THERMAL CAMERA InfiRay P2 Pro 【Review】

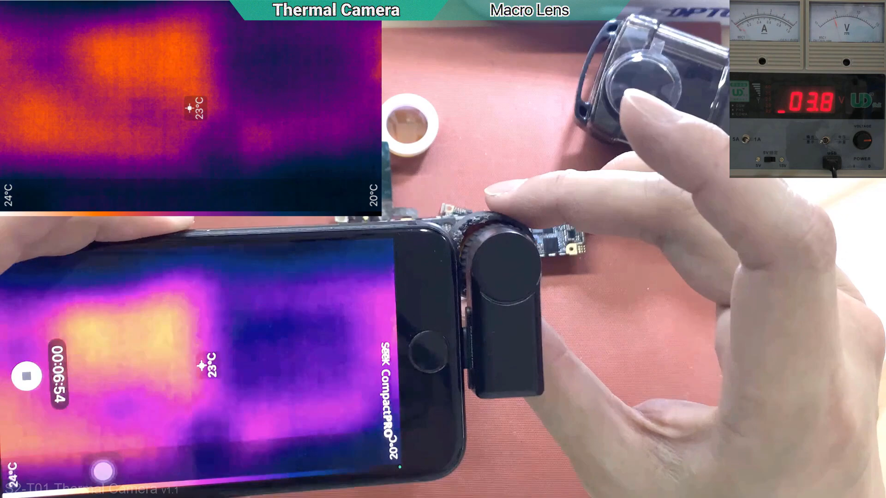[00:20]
On screen: spot 23°C, scale top 24°C
everything will be blur of course because the lens is make the object bigger so we're gonna do closing in then you can see every capacitor resistor you know that big okay if i take away the lens
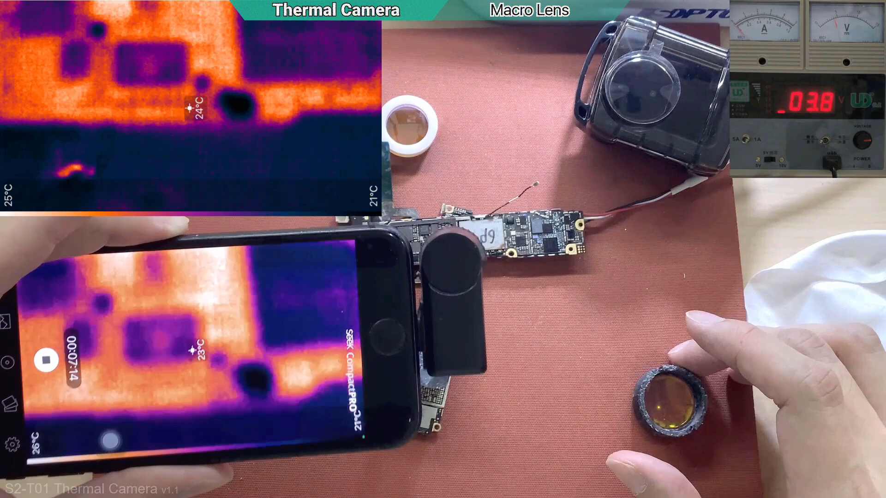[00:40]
On screen: scale bottom 21°C
everything become blur and you need to raise up your distance everything becomes small this is the maximum zoom already
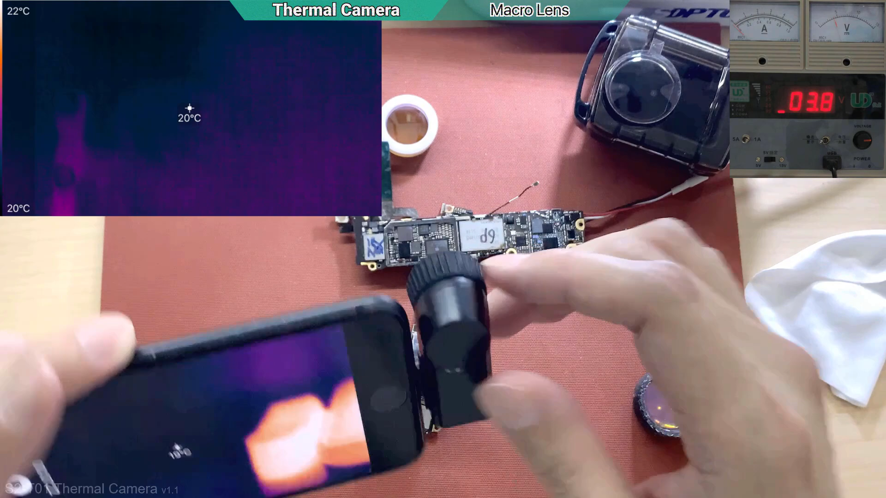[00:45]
On screen: spot 20°C, scale top 22°C, scale bottom 20°C
so put on the lens and we can use like this close so let's open it and see
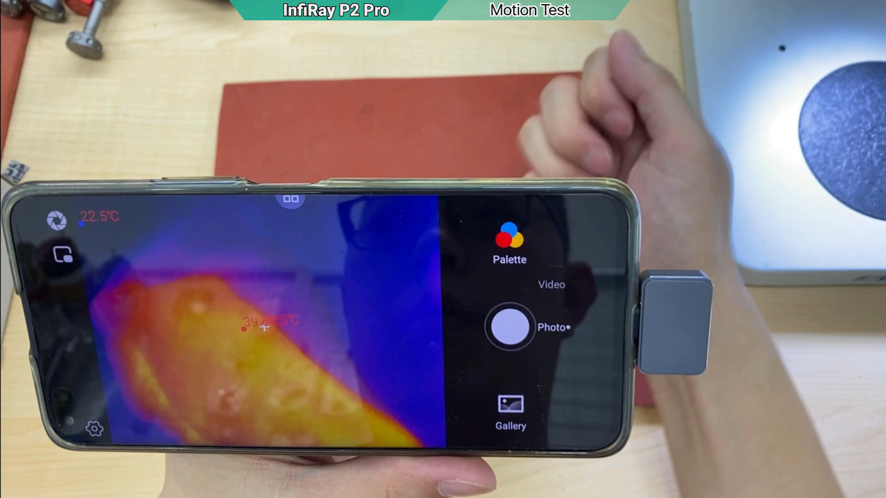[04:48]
i'm just testing the motion okay let's see the refresh rate you see it's lagging
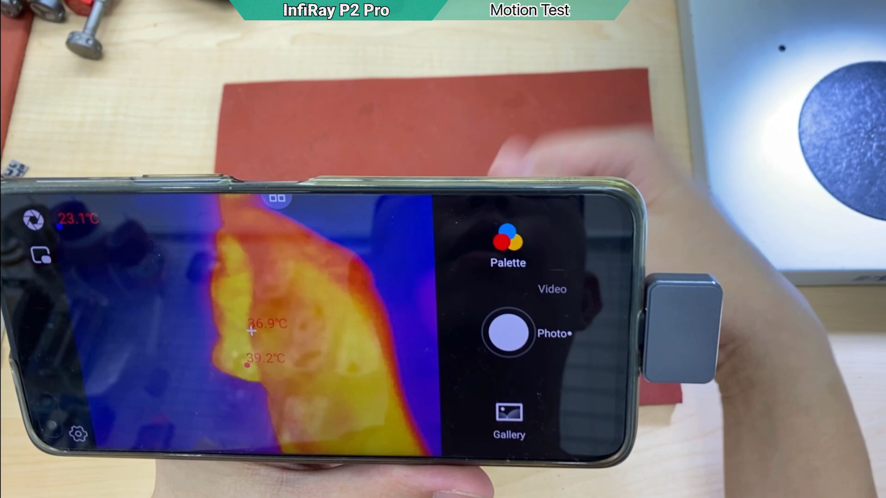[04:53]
so the shuttering is just about half second by the way the motion is enough it is fast enough i am going to take the video well it seems like you can see my wind
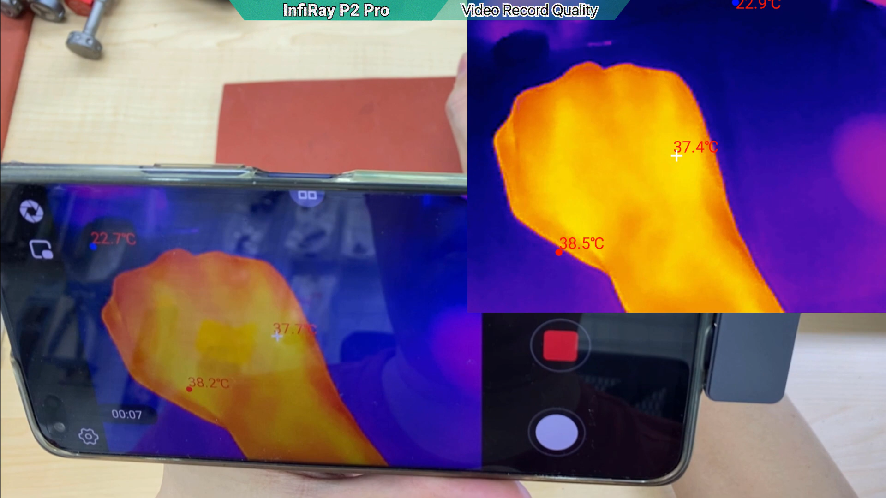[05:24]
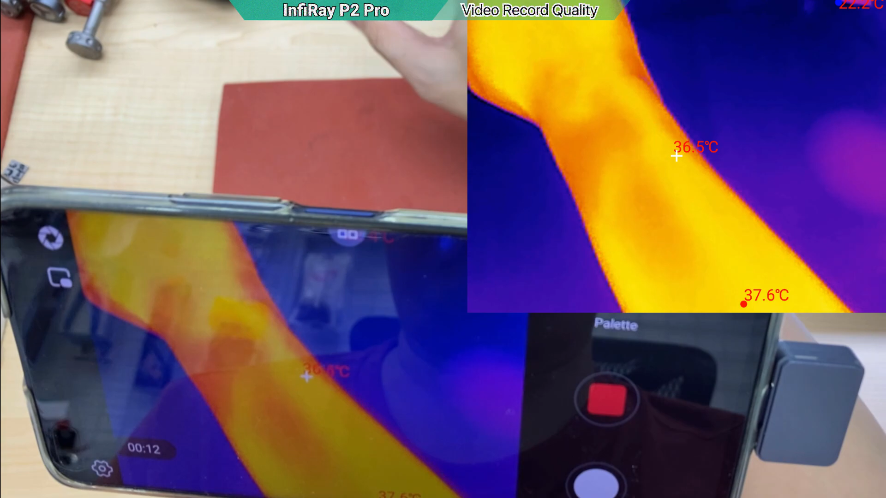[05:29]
On screen: spot 36.5°C
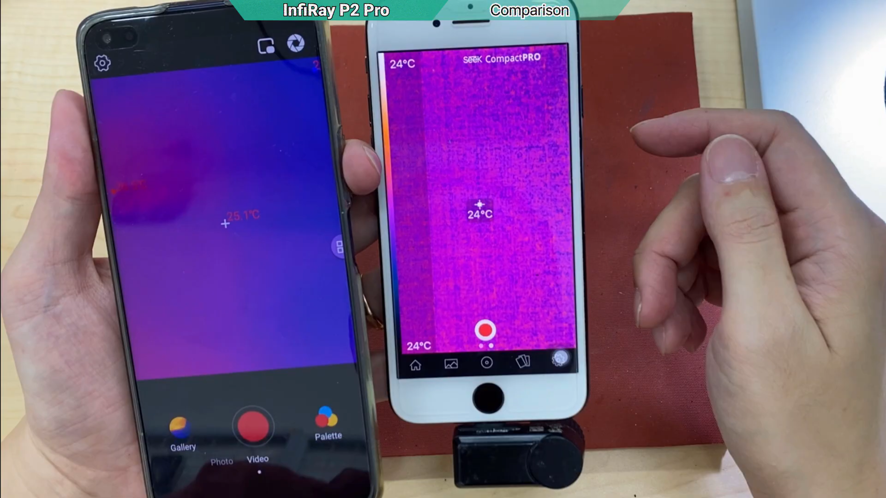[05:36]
if i side by side compared to the sick compact pro
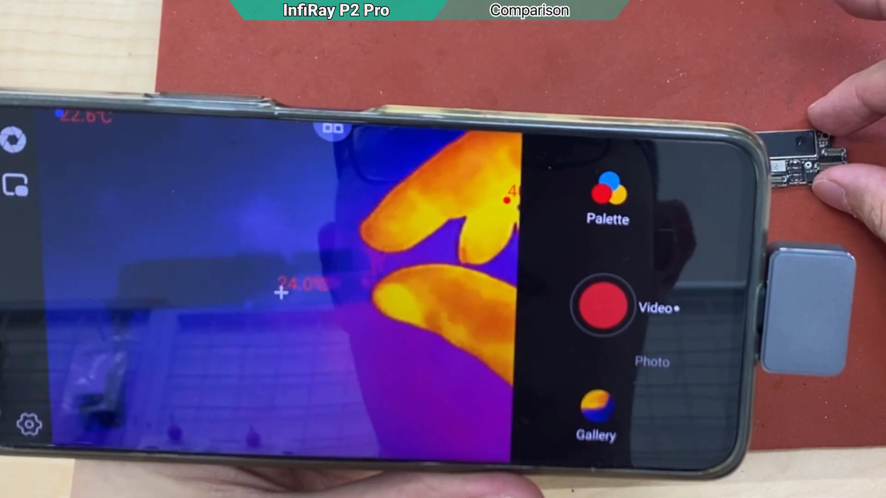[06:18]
okay so if you look at the device
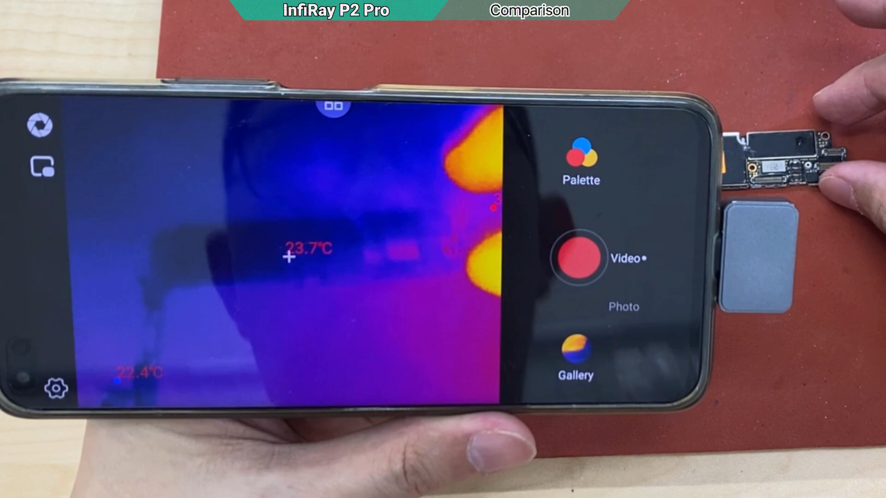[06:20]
On screen: spot 23.7°C
you can't even see the capacitor it's all blur
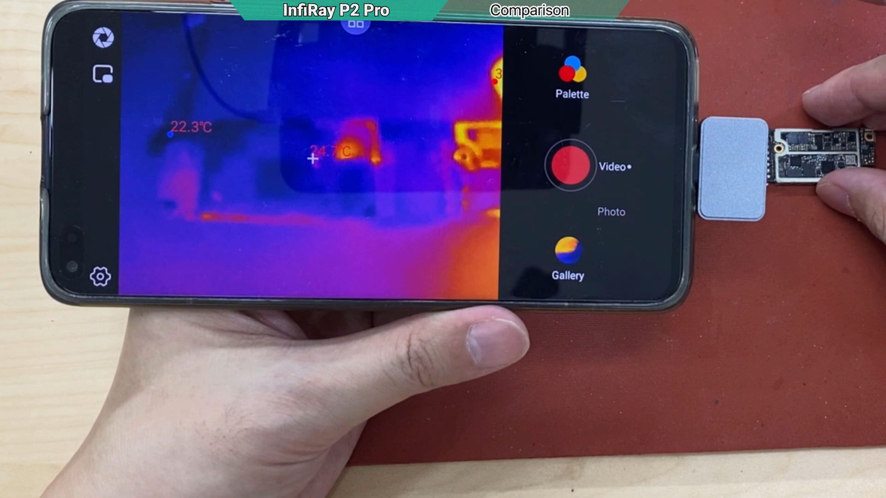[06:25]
okay i will show you
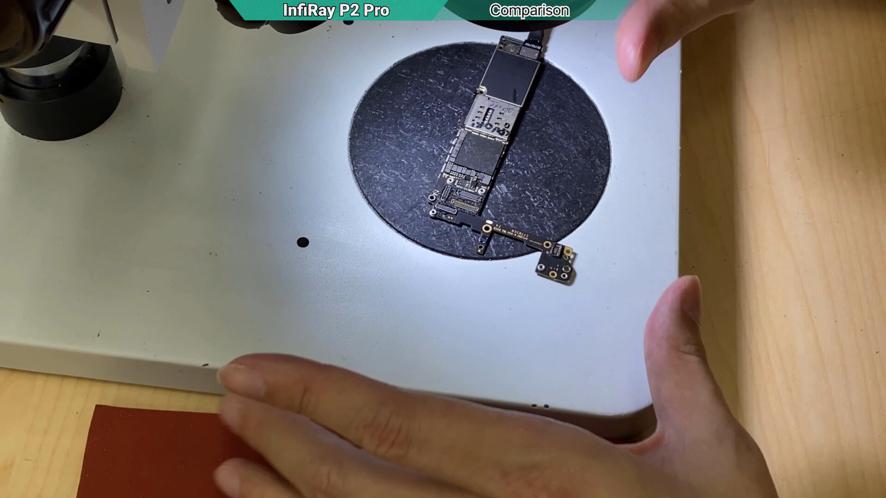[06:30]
so i have an iphone 6s in here everything is working only the cpu has been reballed before okay cpu and the ram now i'm gonna turn on this iphone 6s because if i turn it on it should have thermal on top of the cpu so now
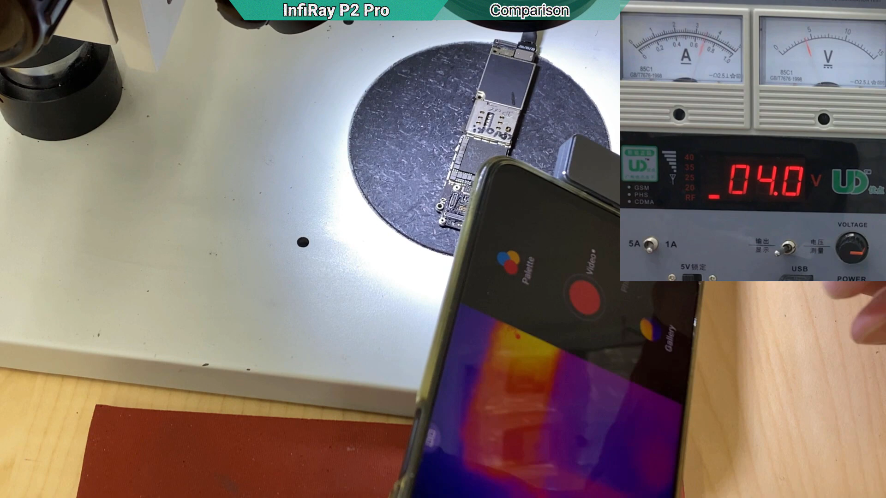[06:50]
i am going to look at it without the macro lens okay the macro lens is still in my hand
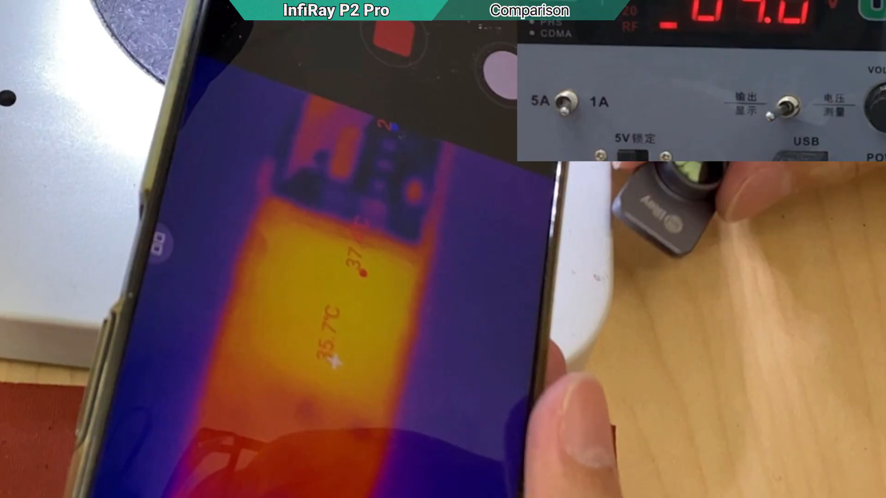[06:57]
as you can see it is all blur